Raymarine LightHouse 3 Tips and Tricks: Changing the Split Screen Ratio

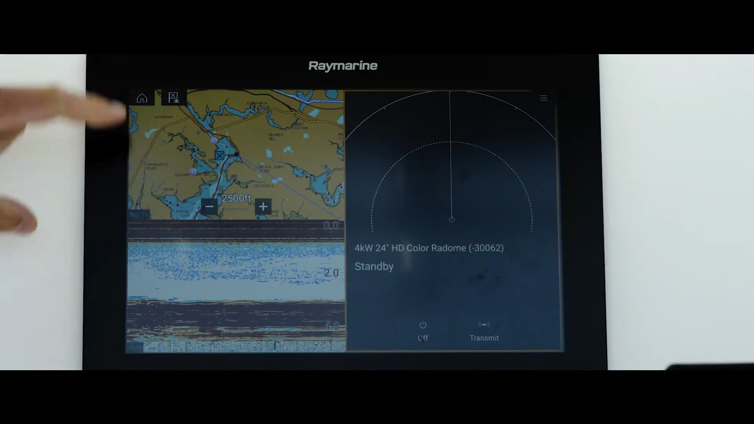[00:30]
fish finder, and radar all going at the same time.
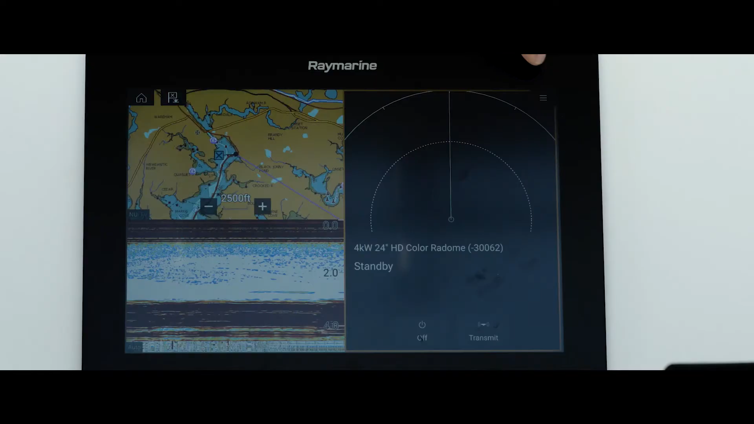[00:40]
I open up my menu I come down here to my settings
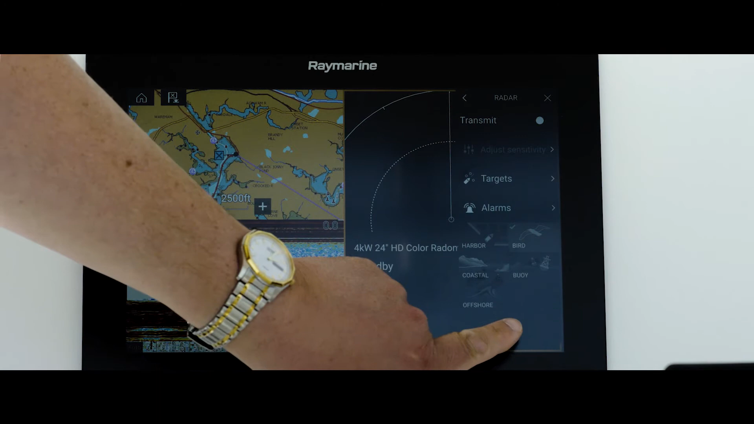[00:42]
out here on my page settings and right here to edit split
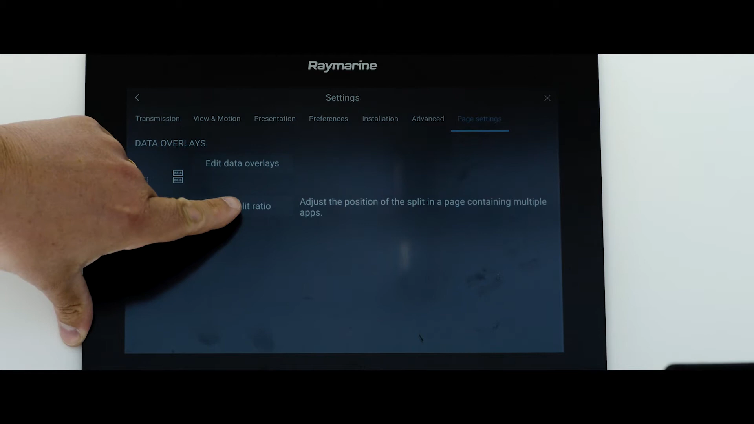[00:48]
ratio and now I've got this control that allows me to adjust the
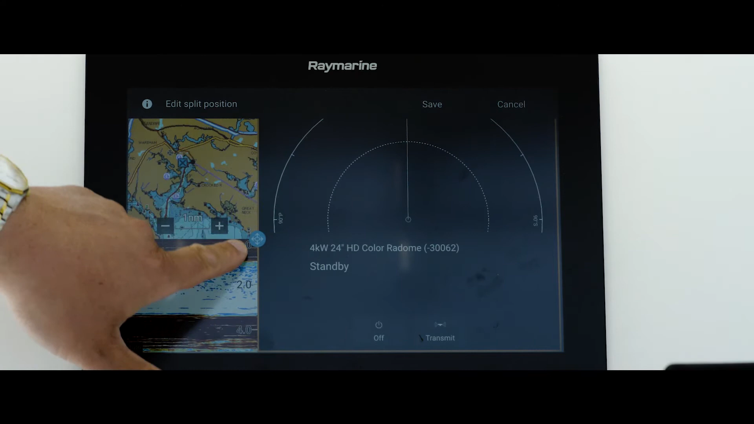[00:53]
ratio between all of my windows so I can make the radar bigger or smaller the chart bigger or smaller.